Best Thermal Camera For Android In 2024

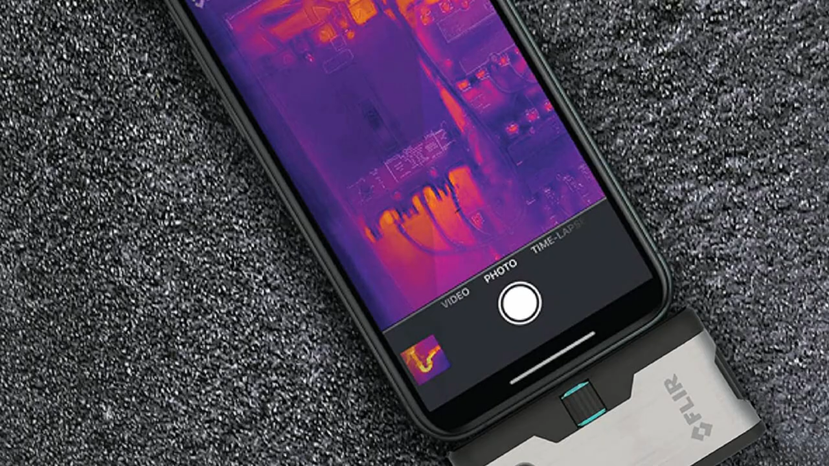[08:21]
Floor 1's thermal camera gives you a new view of your everyday world.
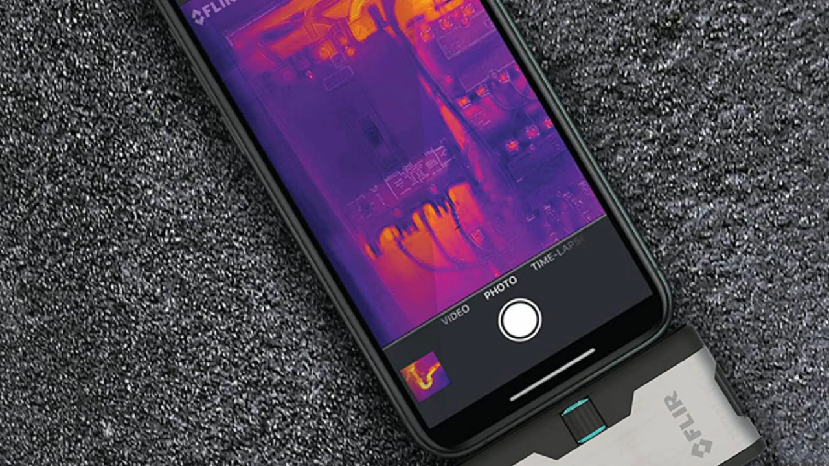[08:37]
Another advancement we've developed with the third-generation Floor 1 is our OneFit adjustable height connector. The OneFit allows you to adjust the length of the Floor 1 connector so it can attach over most phone cases,
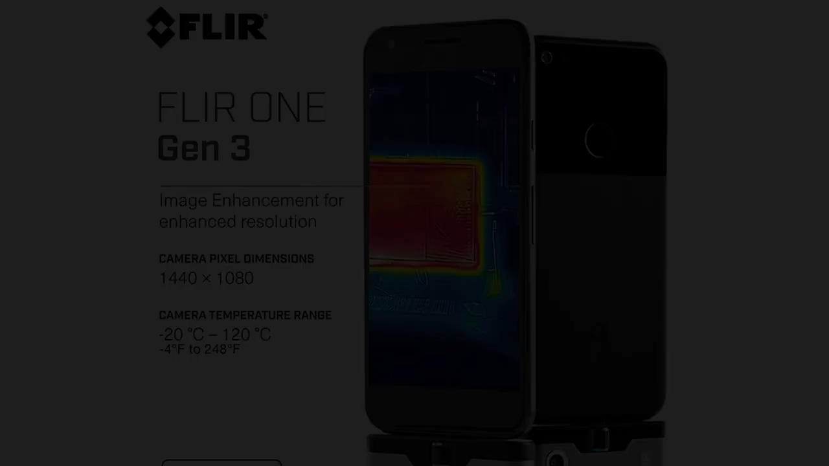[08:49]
eliminating the hassle of removing your case prior to use.
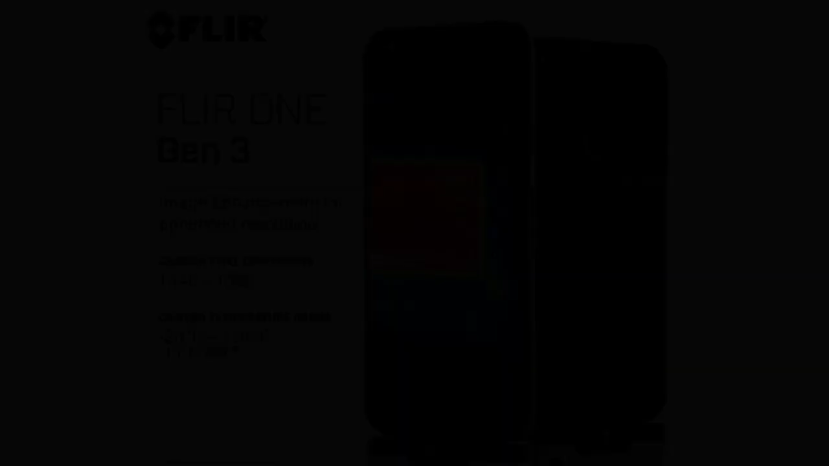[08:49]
The Floor 1 also features a USB-C version for Android,
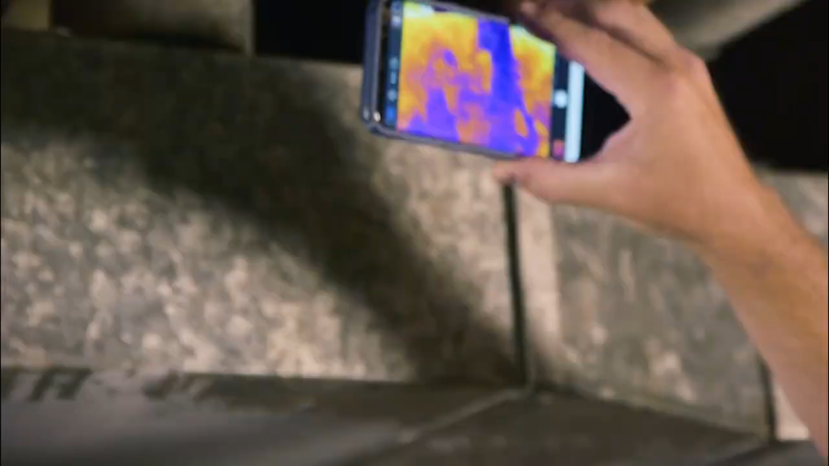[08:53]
so whether you want to take a picture of an object or take a thermal selfie,
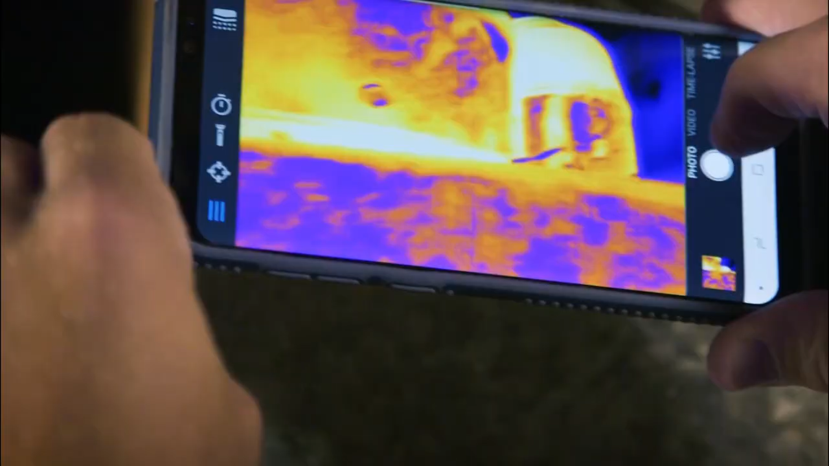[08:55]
a Thermi, Android users can flip the camera in whichever direction they want.
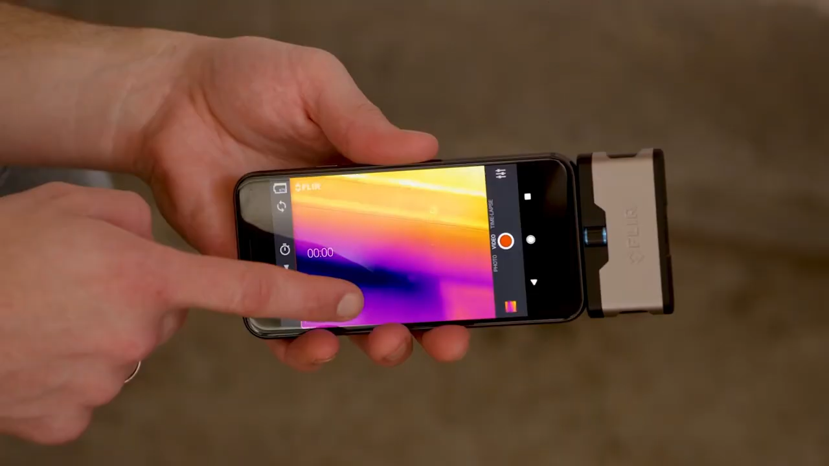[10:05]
Floor 1 employs both a standard camera and a thermal camera.
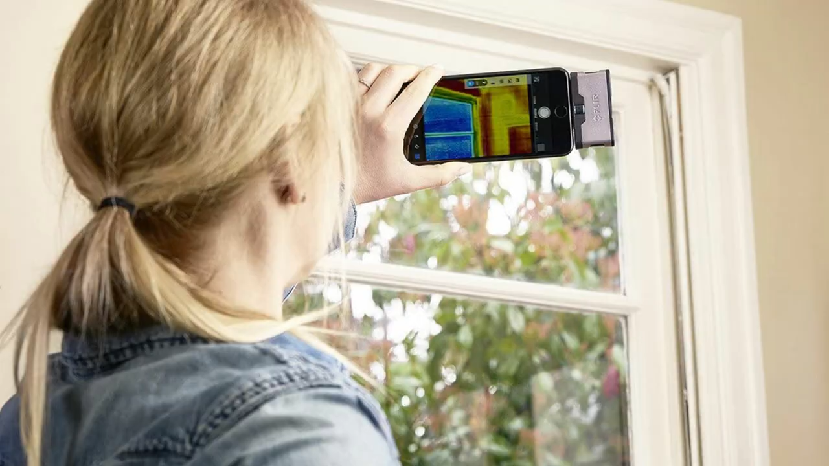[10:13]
Its technology is designed to emboss a visible image onto the thermal image without eliminating thermal information while enhancing the resolution and detail of the image.
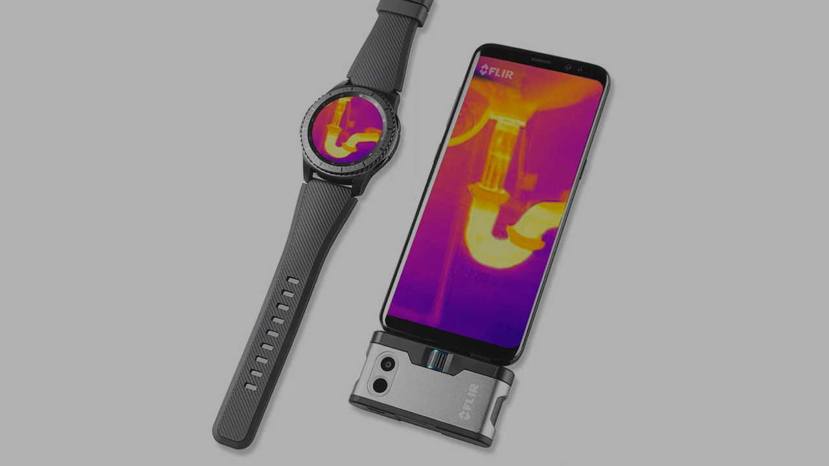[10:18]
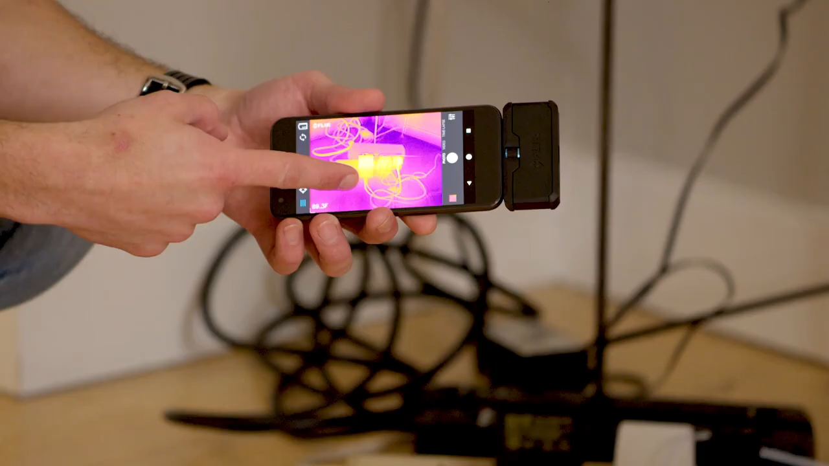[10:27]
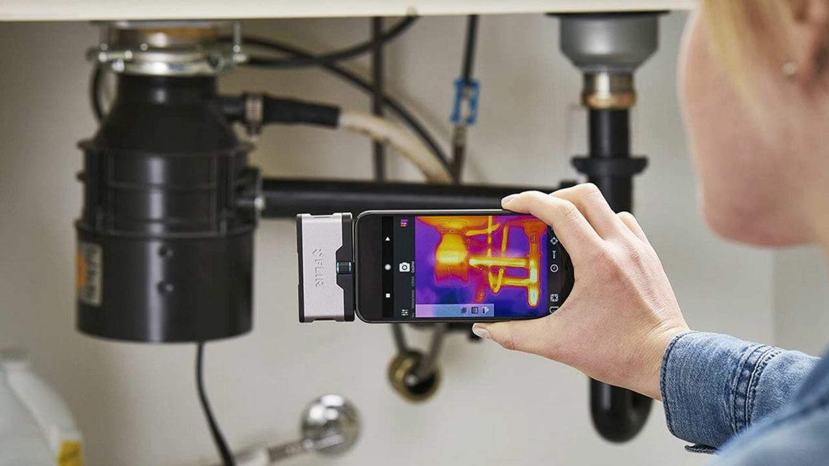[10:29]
It is designed to dramatically increase your ability to interpret a thermal image
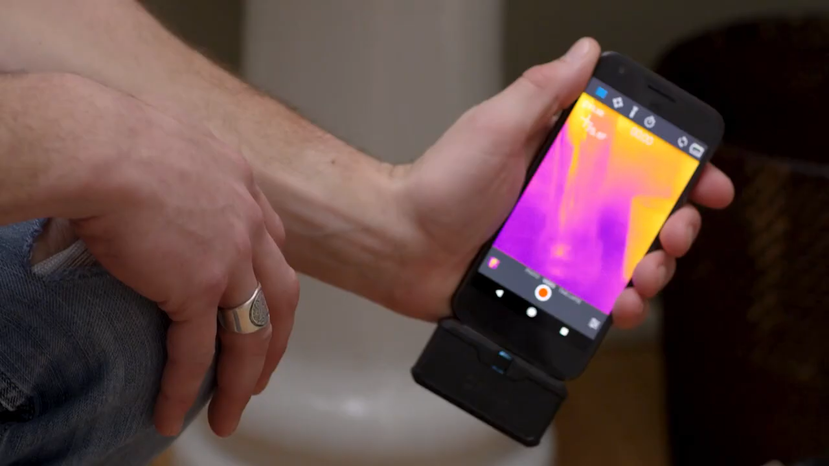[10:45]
It was able to identify hotspots around my refrigerator and windows while giving me the thumbs-up on my circuit breaker and plumbing.
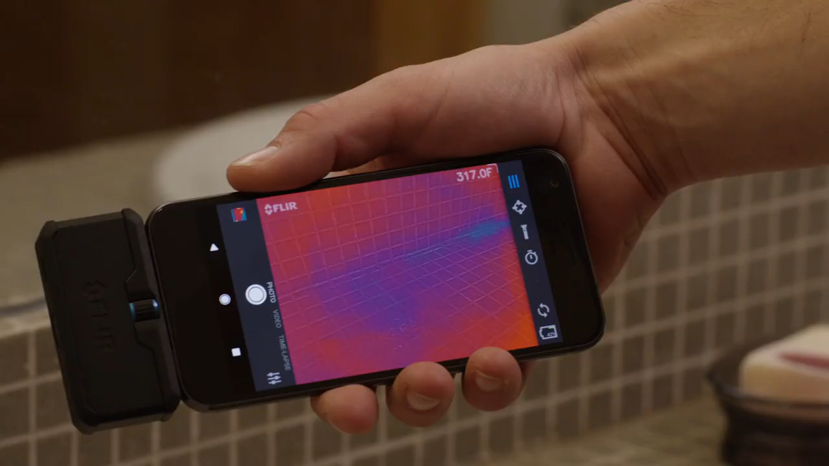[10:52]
The improved camera can give an artistic look to images, regardless of whether they were taken for home improvement or recreation.